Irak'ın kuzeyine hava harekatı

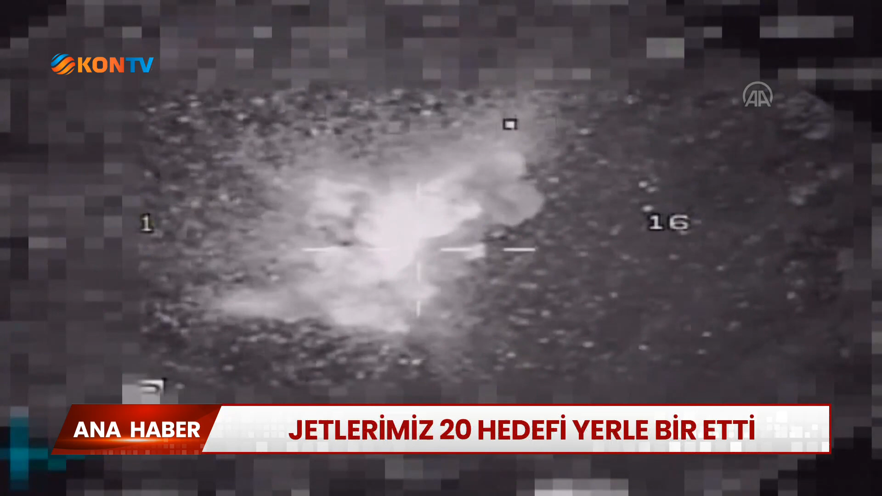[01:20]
kullanılan ve içerisinde sorumlu düzeyde teröristlerin de bulunduğu değerlendirilen mağara, sığınak,